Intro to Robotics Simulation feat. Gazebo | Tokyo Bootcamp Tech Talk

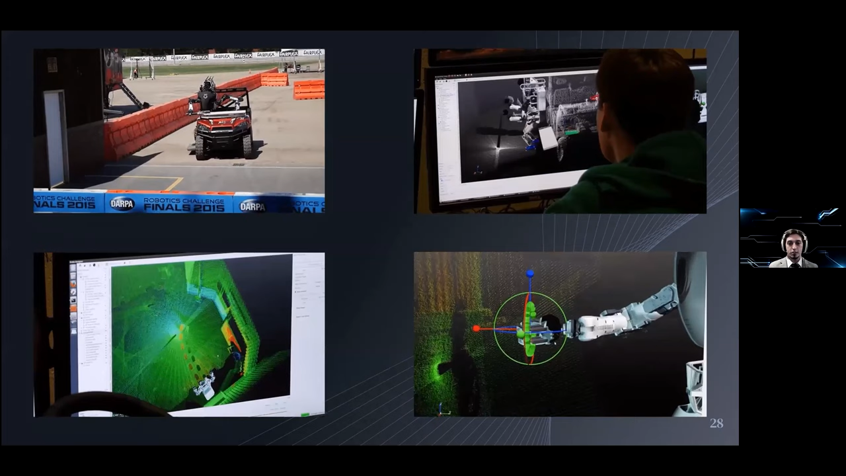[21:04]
So here you can see the teams using the simulation software to control and command the physical robots. As I mentioned before, teleoperation is allowed. And what most of these teams did was testing their algorithms with the simulation environment that I just showed you.